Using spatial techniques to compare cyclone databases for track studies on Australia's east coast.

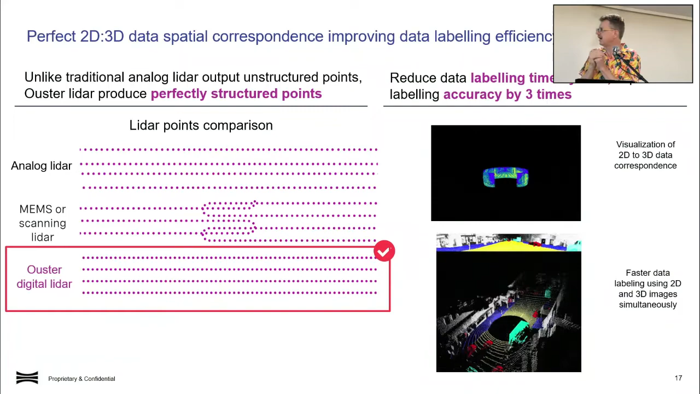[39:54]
real-time 2D and 3D analysis and consuming the, you know,
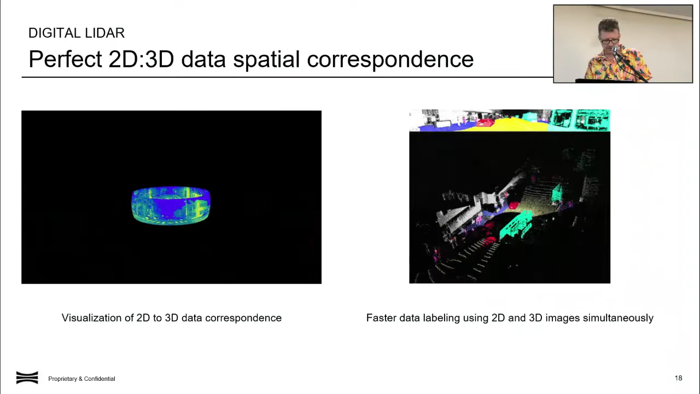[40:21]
So this is really just a zoomed-in view of what we were talking about before, where you can take that three-dimensional, you know, picture and view it in a 2D environment and do data labelling,
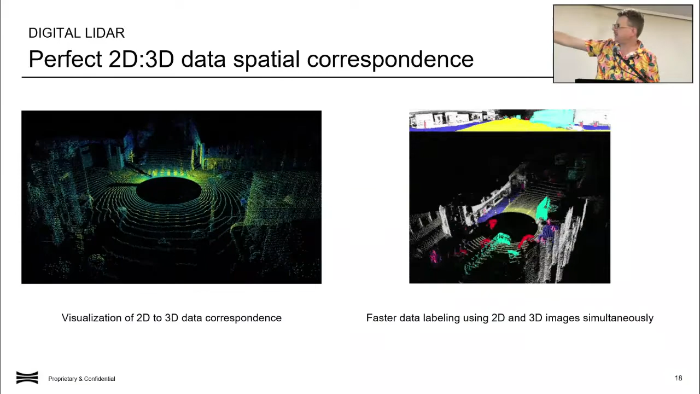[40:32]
so semantic classification of your environment, differentiation of roads, pedestrians, cars, buildings, in real time, very efficiently.
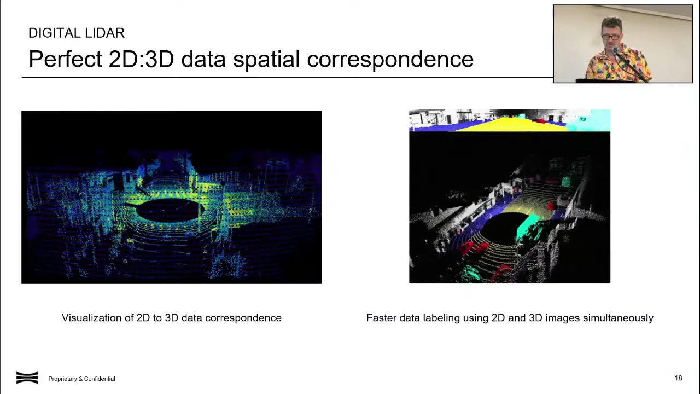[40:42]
So it reduces the computational requirement, it increases the speed, and it lends itself to machine learning. So we've got a number of customers here in Australia that are actively investigating the opportunities to apply this technology in that context, in industrial survey insurance and defence domains. So they're all looking at this. And, you know, because of the machine learning efficiencies,
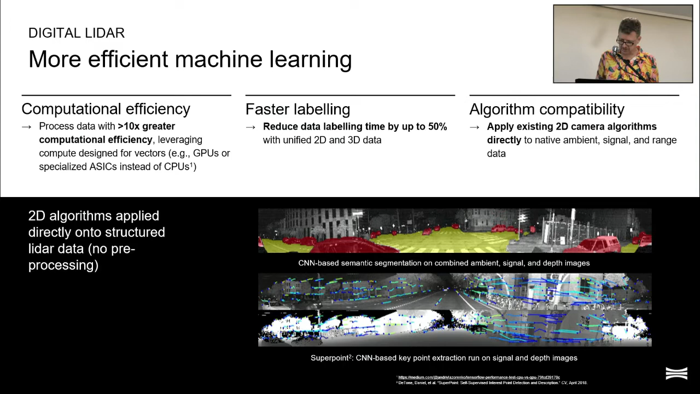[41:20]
it really does lend itself to autonomous navigation as well. So we'll take a closer look at that, time permitting. Rightio. Okay, so I talked about the imaging. That's the sort of image that you get. It's not an RGB image.
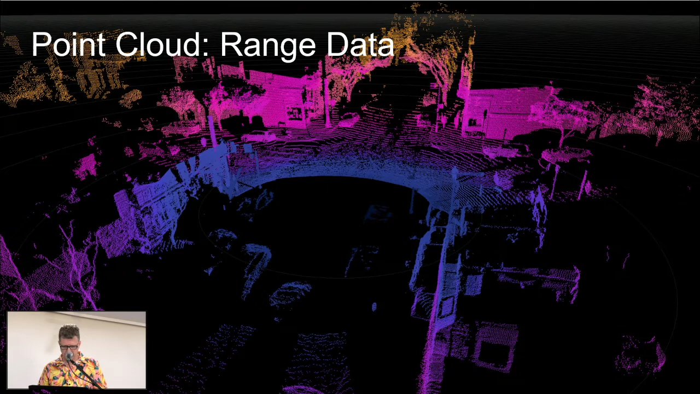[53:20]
That's just a point cloud showing the colourised by range.